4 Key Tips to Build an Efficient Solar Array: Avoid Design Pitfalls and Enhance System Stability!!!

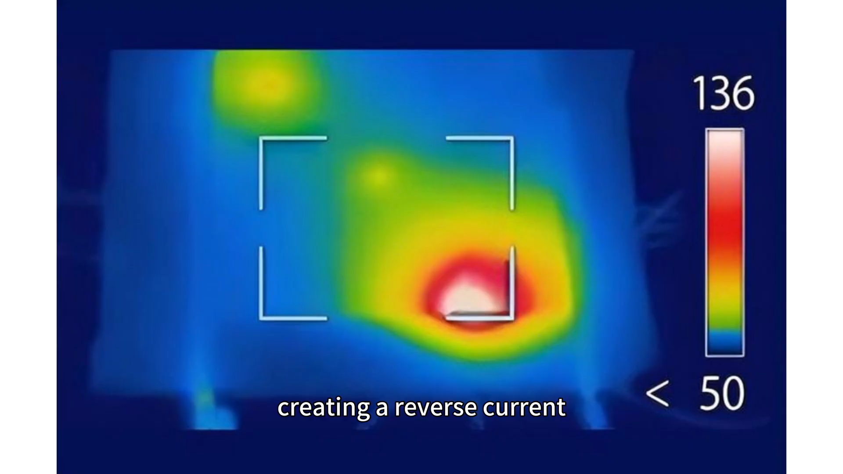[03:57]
leading to localize the overheating and the formation of the hotspot,